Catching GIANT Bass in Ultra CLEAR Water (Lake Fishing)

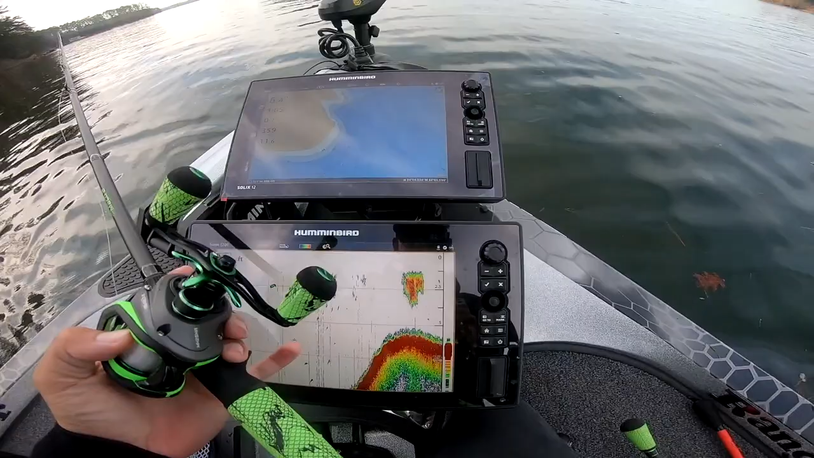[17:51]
Look at the bait fish right here. And that's why there's fish here, right there. Some bait fish.
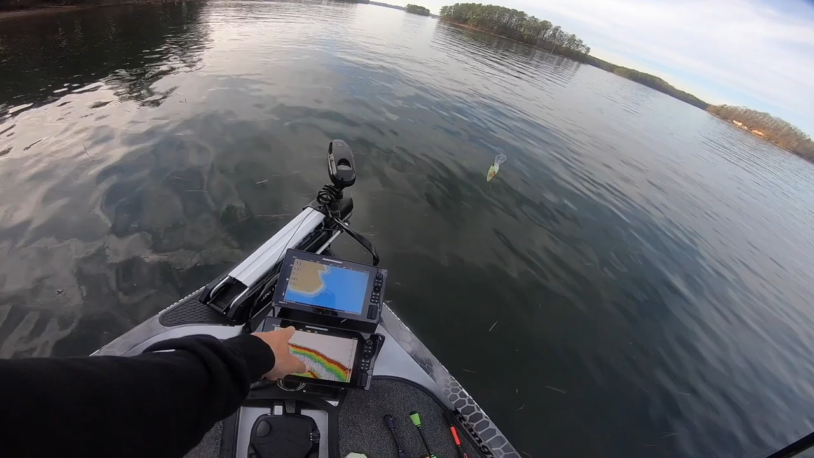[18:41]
And you guys could tell there's some bait on top of that in the shallows. And this is exactly what I was talking about. So you got that flat that we're throwing up on. This flat right here is gonna gradually fall off. This is it right here. So we're gonna throw that crankbait and dig it in down, all right? We're in 16 foot of water right here. So that crankbait can go at all this right here. It's gonna hit bottom at all of this.
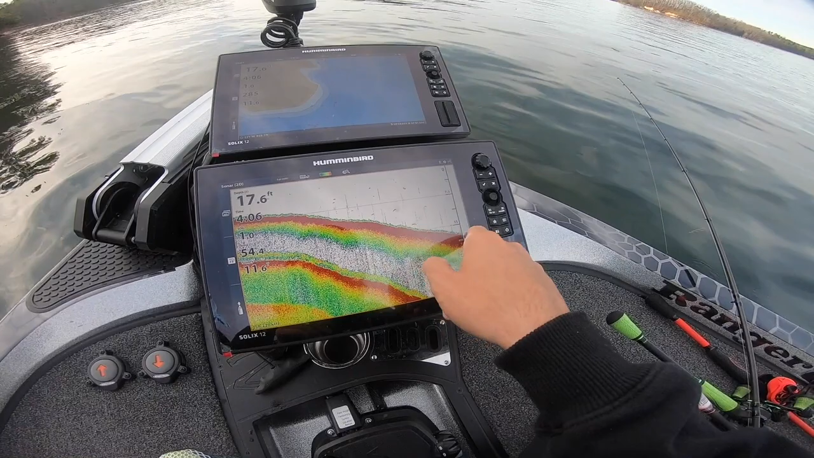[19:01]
And that's very important with the crankbait. So you're gonna be digging up all that stuff in the bottom. And that is the best, listen, the most important thing, if you're gonna take anything out of this video or anything out of this little segment with a crankbait, you gotta be touching bottom, okay?